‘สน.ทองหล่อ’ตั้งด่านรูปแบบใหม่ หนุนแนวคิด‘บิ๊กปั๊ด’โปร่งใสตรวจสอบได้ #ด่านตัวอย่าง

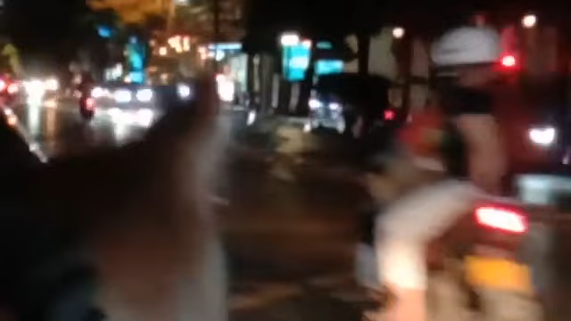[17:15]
ี่ยปลายนิ้วผมเนี่ยเห็นไหมเนี่ยปลายนิ้วผมเนี่ยอันนั้นเป็นป้ายบอกว่
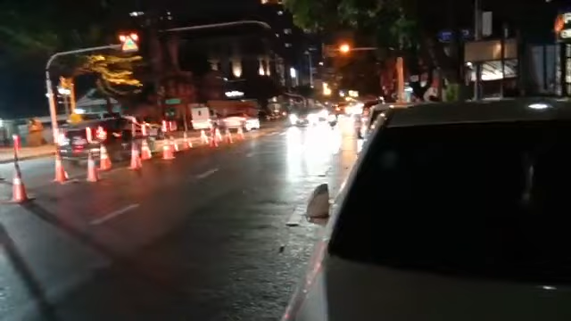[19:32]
ับไปดูเราจะมาดูว่าจุดตรวจตัวอย่างเป็นยังไงนะครับก็ทุกคนดูไว้แล้วก็ดูนะฮะผมมากับปอยพระขนงฮะเดี๋ยวผมพาข้ามไป